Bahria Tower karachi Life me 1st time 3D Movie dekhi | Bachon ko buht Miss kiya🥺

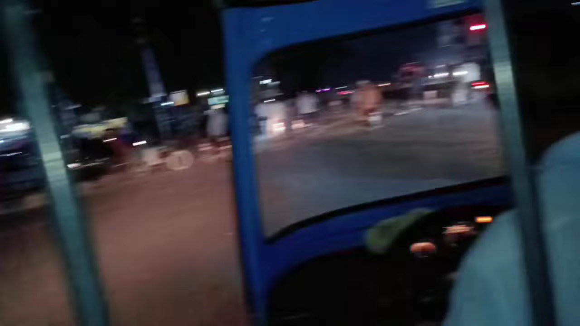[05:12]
और मज़े की बात है ट्रैफिक कंट्रोल हो भी रही है। नहीं है ये ना, वो तो मान तो रहे
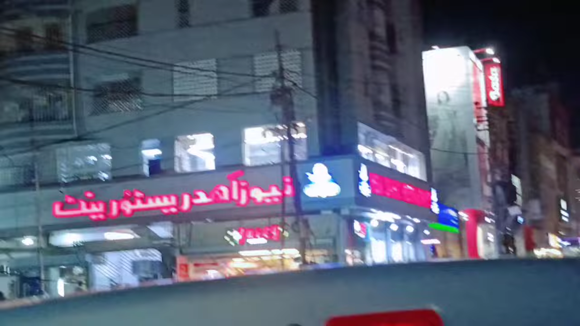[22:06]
यहाँ पे जाने वाले हम, इधर तो अच्छा खासा रश है यार, है ना, इधर तो काफ़ी अच्छी होती है यहाँ की।